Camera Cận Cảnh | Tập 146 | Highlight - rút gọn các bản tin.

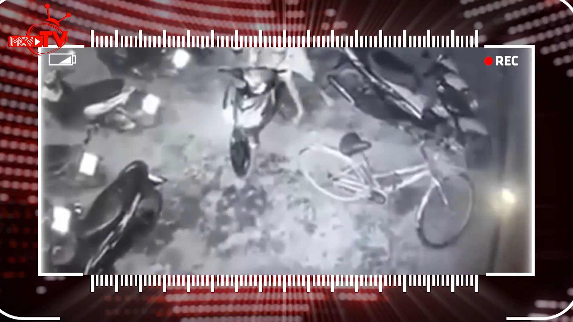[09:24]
Những chiếc xe máy đắt tiền dựng trên vỉa hè Không người trong coi luôn có nguy cơ